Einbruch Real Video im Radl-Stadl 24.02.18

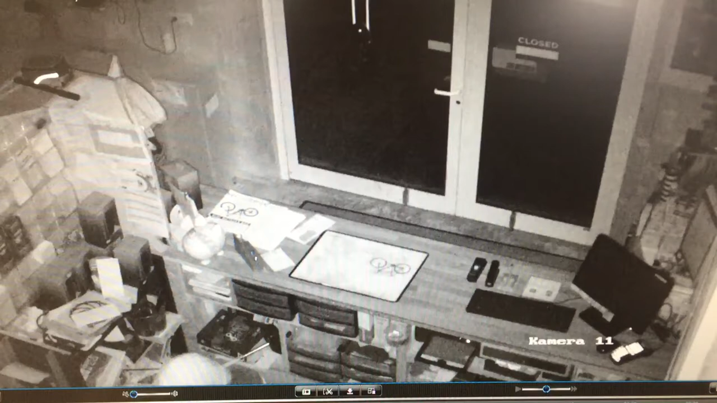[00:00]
Hallo liebe Freunde, leider mussten wir feststellen, dass heute Nacht am 24. Februar bei uns im Geschäft im Radlstadt in Dickenreißhausen eingebrochen wurde. Der oder die Täter kamen über eine Toilettenfensteranlage ins Geschäft. Man sieht hier den Täter bei der Arbeit, wie er in der Werkstatt die Kasse ausbaut,